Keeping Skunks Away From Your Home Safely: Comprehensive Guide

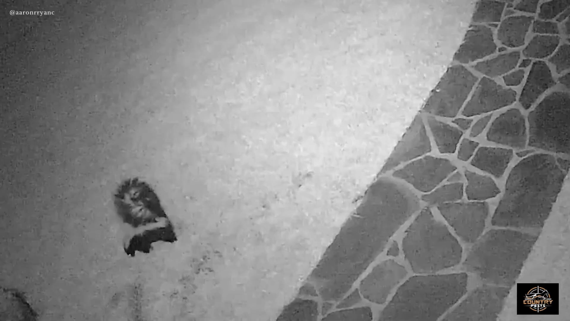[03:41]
It also works best when the skunk attractions are cleaned up and gone.
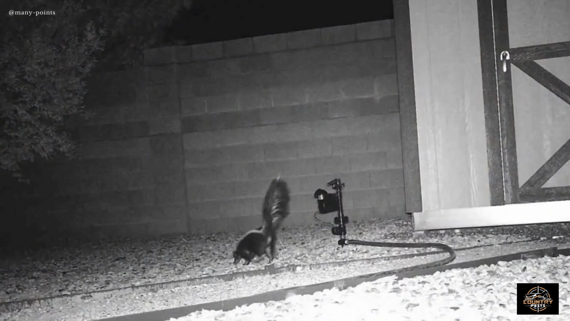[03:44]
A motion sprinkler detects movement and turns on, blasting the skunk or other animals. It works well if the skunk isn't too sure that you have food for it nearby. Sprinklers work best to keep skunks away.
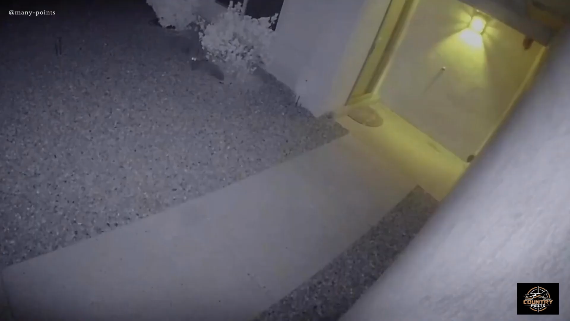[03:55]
If you have a determined skunk who has already feasted in your yard, the sprinklers won't do much good.